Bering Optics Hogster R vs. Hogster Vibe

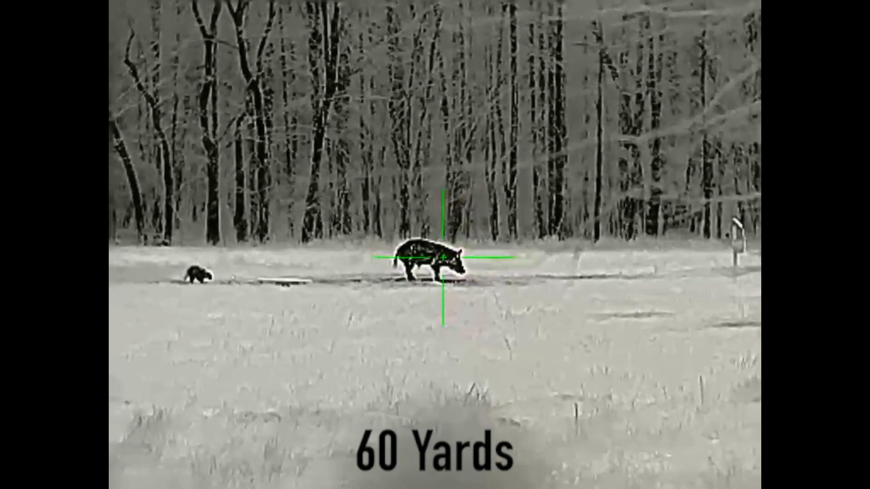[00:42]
So the reason and the big difference, you're probably seeing it right now is that the vibe means that it does come with internal video recording and wifi.
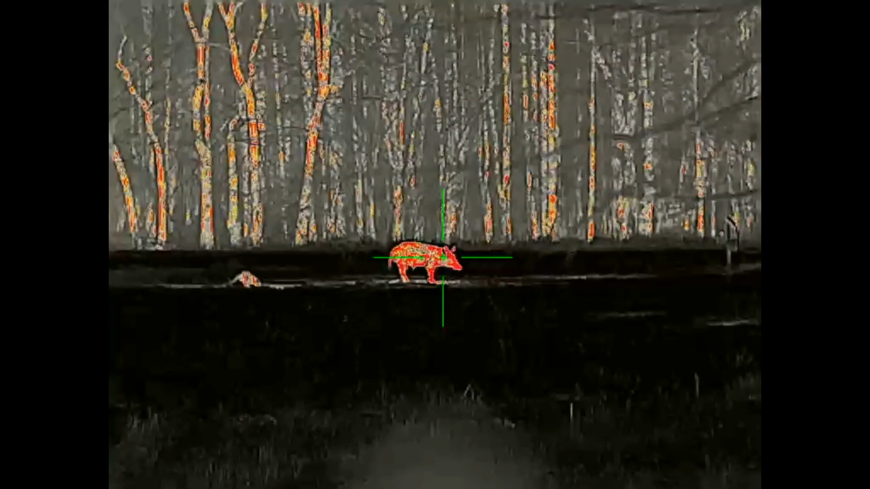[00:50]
So you can now stream and connect your phone or tablet, uh, to an app that connects to the scope.
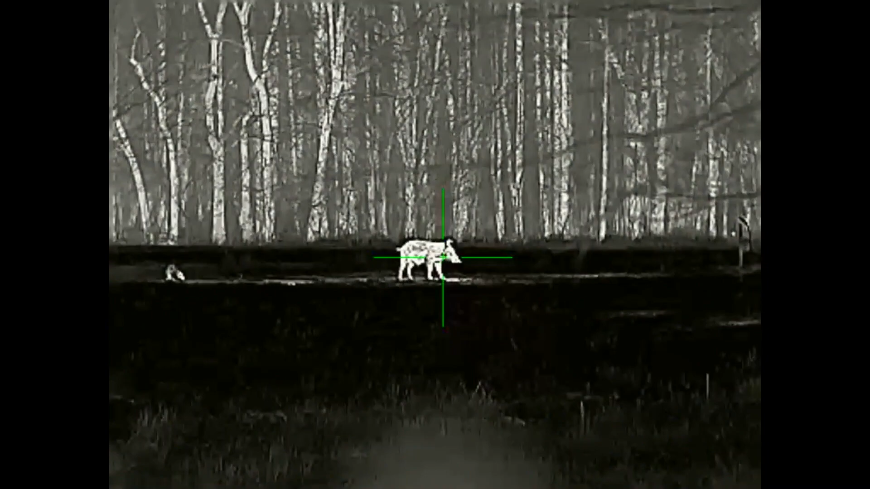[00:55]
So great improvement.
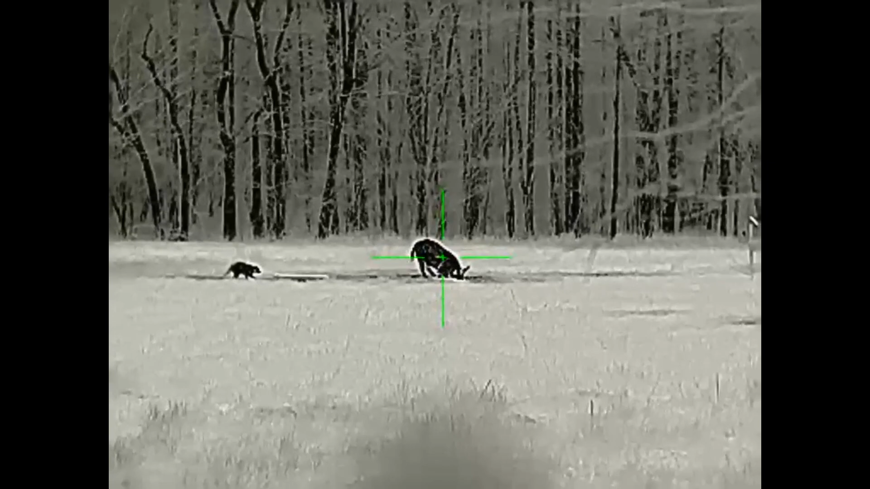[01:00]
This was the only negative really with the, uh, with the regular, you know, Hulkster 25 and Hulkster 35 was that it doesn't record video.